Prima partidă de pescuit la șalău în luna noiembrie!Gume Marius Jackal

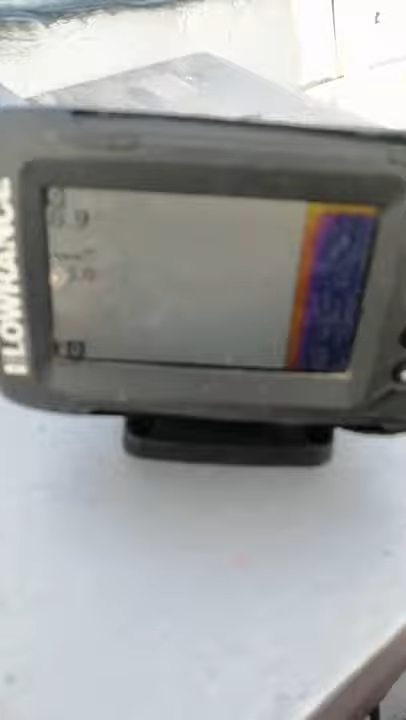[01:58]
Când am plecat avea 10, uitați-vă, are 13 volts, dar tot scade.
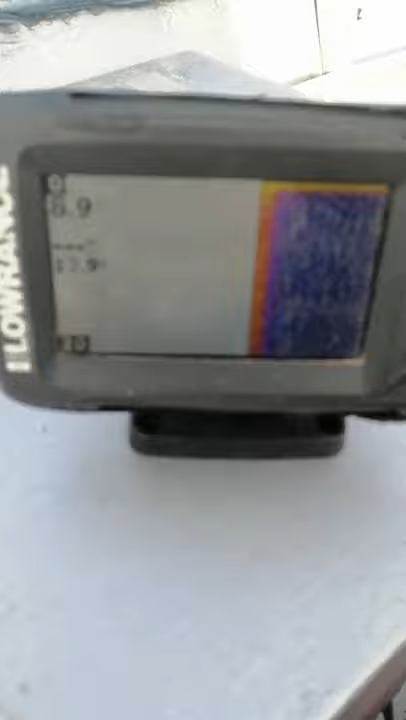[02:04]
Sper eu că s-o încărcat un pic, numai cât să-mi controlez eu aici zona și să-mi găsesc o structură.